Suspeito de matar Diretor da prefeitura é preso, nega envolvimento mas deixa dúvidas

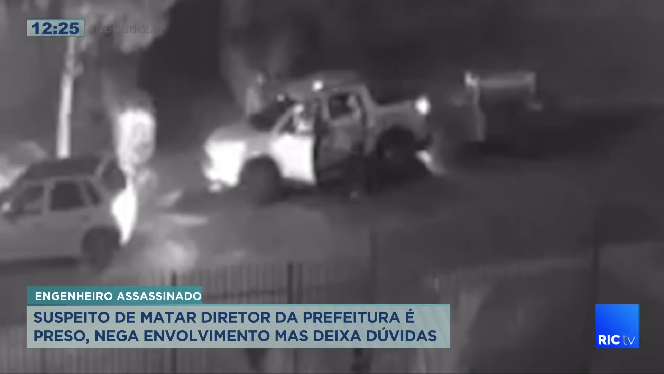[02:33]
A faca caiu no asfalto no momento que ele falou, se fosse aleatório, eu tô ali querendo roubar uma caminhonete. Parecia uma caminhonete, uma touro branca, pô. Mas eu vou me interessar por uma que tá rebocando uma carreta.
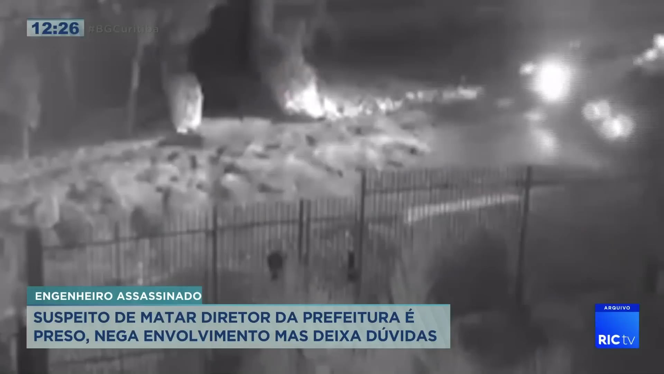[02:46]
Nas imagens de câmera de segurança, o momento exato em que tudo aconteceu. Augusto estava chegando em casa com a caminhonete, quando um outro veículo se aproxima. Os ocupantes descem e anunciam um assalto. Augusto tenta se defender, mas é atingido por vários tiros. Os criminosos fogem logo depois, sem levar nada. Hermes foi identificado após o carro utilizado no crime ser encontrado.